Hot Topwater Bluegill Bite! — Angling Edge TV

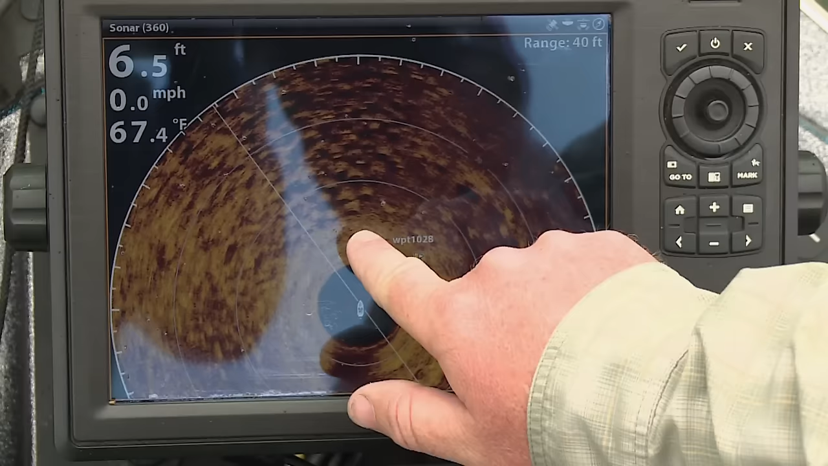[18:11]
On screen: depth 6.5 ft, water 67.4°F, speed 0.0 mph
But you can see all the divots here, and you can actually see white lines moving around as the 360 makes its circle. And those are the big panfish that we're catching.
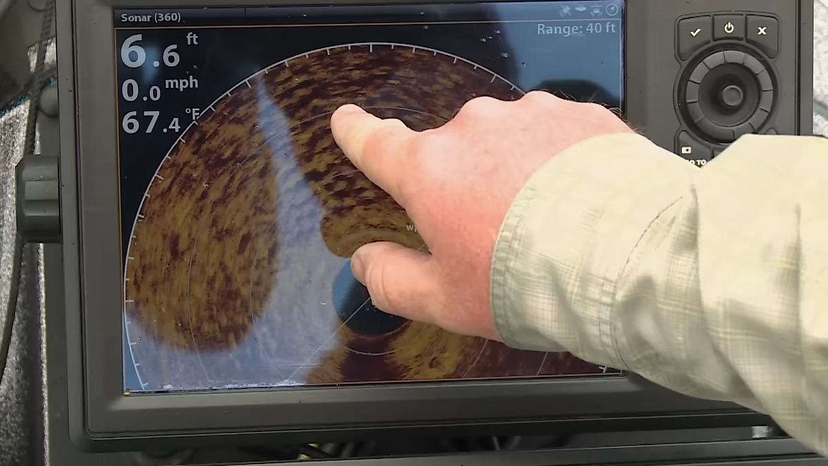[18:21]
On screen: depth 6.6 ft, water 67.4°F, speed 0.0 mph
They're actually swimming around from nest to nest.
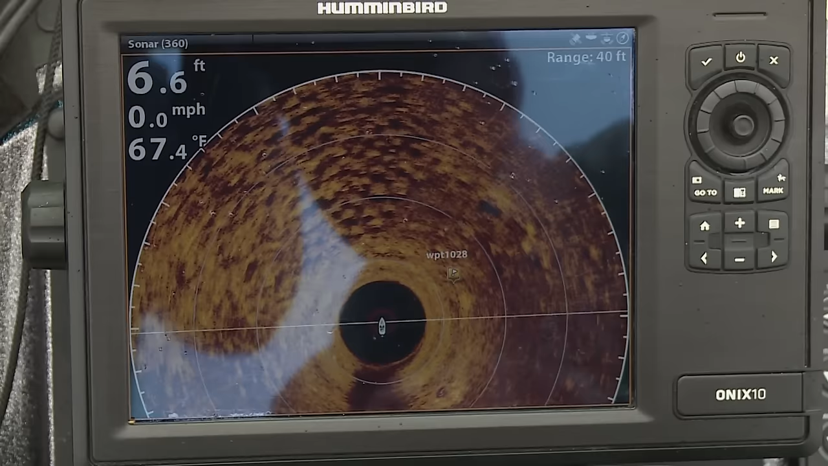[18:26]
On screen: depth 6.6 ft, water 67.4°F, speed 0.0 mph
So it's real easy to see if these colonies are active or not just by seeing the white lines moving around.
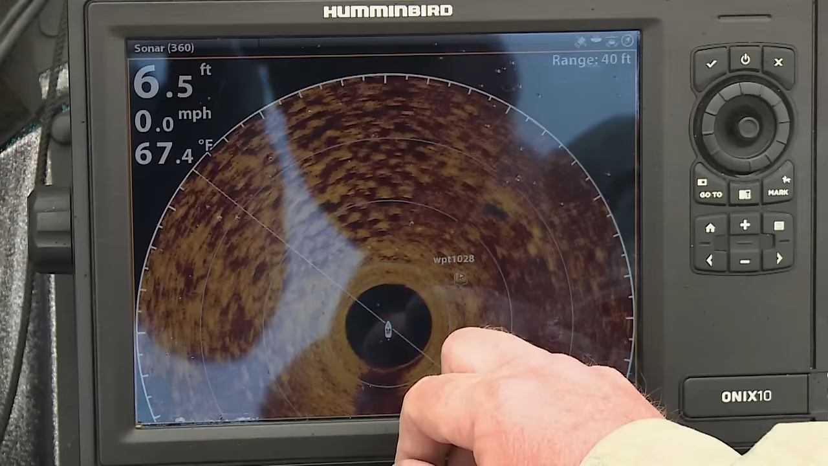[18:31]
On screen: depth 6.5 ft, water 67.4°F, speed 0.0 mph
If you pull up to one of these and it's just the nest and there's nothing else around, chances are there's not fish using it. They could have already been done and then moved out to deeper water.